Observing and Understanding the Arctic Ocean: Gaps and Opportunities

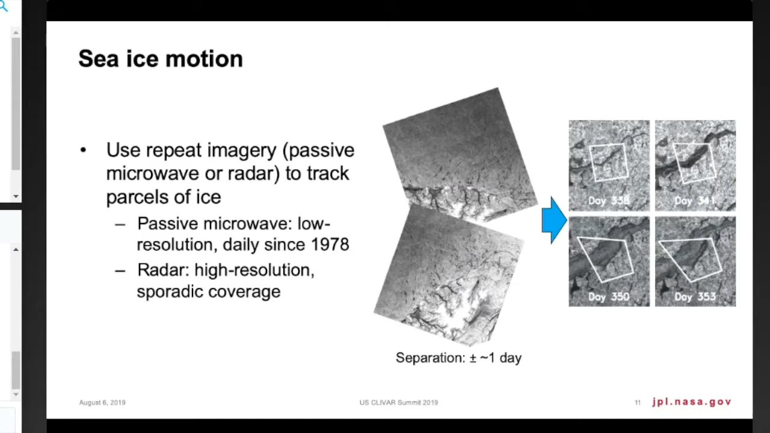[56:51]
but also with active radar instruments, is that we can look at these images and sequential takes of the same area and do a cross-correlation analysis and look at the motion of the sea ice over time. And this is an animation of sea ice motion. This is for the year 2003, daily sea ice motion.